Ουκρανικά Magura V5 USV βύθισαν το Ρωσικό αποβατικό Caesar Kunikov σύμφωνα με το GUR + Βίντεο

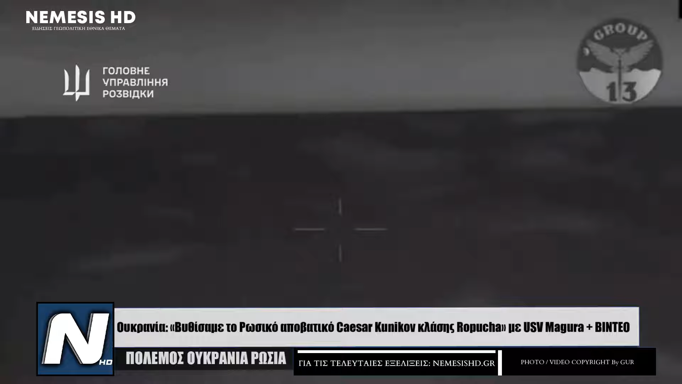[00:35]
δημοσίευσε πλάνα που δείχνει μία επανδρομένα σκάφη USB Magura V5 να στοχεύουν το Σιζάρ Κουνίκοφ, το οποίο σύμφωνα με πληροφορίες βρίσκονταν στα Ουκρανικά χωρικά ύδατα κοντά στην Αλούπκα,
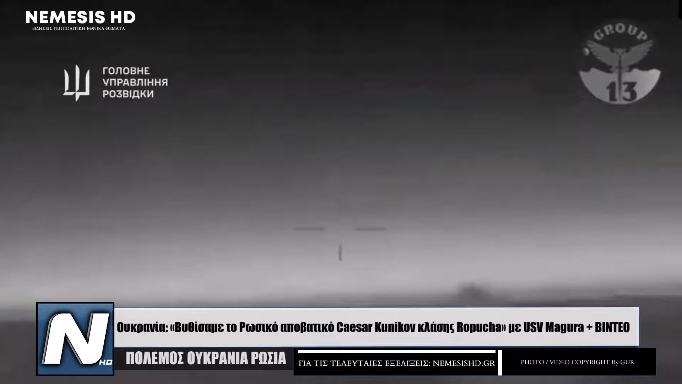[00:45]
τη στιγμή που χτυπήθηκε. Ο Γενικός Γραμματέας του ΝΑΤΟ, Γεν Στόλτεμπεργκ, επένεσε την Ουκρανία για τις επιθέσεις στη Μαύρη Θάλασσα ως μεγάλο επίτευμα,
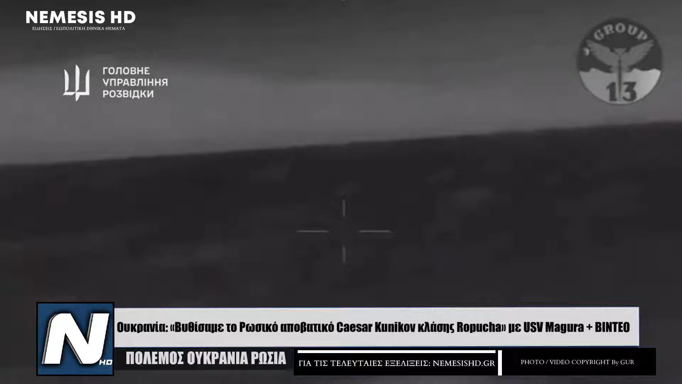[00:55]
τονίζοντας το σημαντικό αντίκτυπο που έχουν αυτές οι επιθέσεις στην υποβάθμιση των αντοτήτων του ρωσικού στόλου της Μαύρης Θάλασσας.
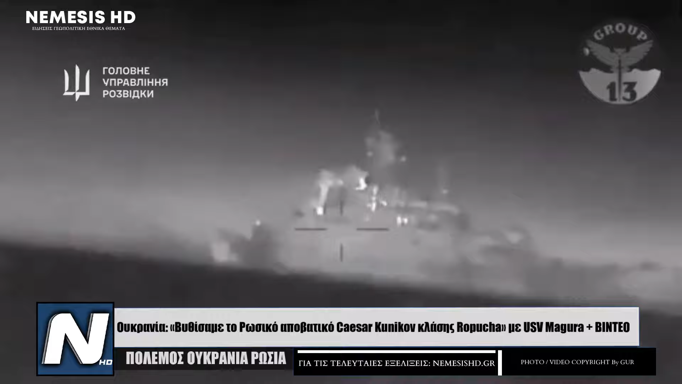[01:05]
Η Ουκρανία δημοσίευσε και βίντεο από τα πλήγματα των USB, που δείχνουν όντως ότι το ρωσικό αποβατικό χτυπήθηκε άσχημα και φαίνεται από απόσταση να βυθίζεται. Ωστόσο, δεν καταφέραμε να βρούμε κάποια ανακοίνωση για το ζήτημα από τη ρωσική πλευρά και από ό,τι φαίνεται το ρωσικό Υπουργείο Άμυνας αρνήθηκε σε διεθνή μέσο ενημέρωσης να σχολιάσει το γεγονός.